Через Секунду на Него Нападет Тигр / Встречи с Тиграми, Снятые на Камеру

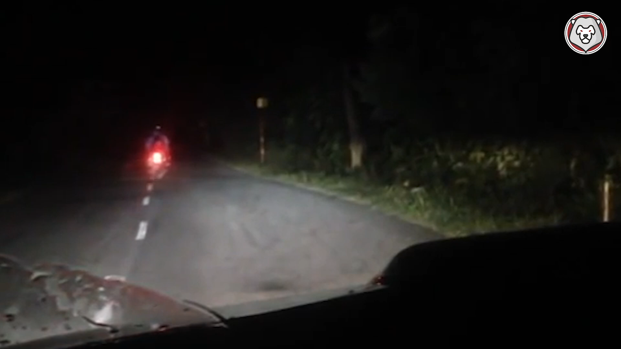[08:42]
Двое мужчин припарковали свое авто и наблюдает за ночной трассой после дождя. В один момент они замечают тигра, который готовится совершить бросок.
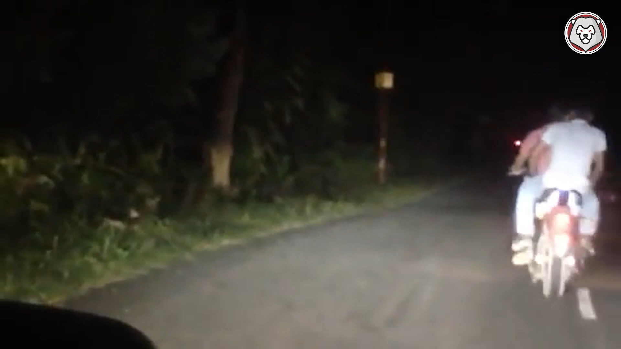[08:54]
Что произошло дальше, не нуждается в пояснениях. Считанные сантиметры или даже миллиметры спасли водителя, который мог стать жертвой хищника и никогда не вернуться домой, где его ждут родные и близкие.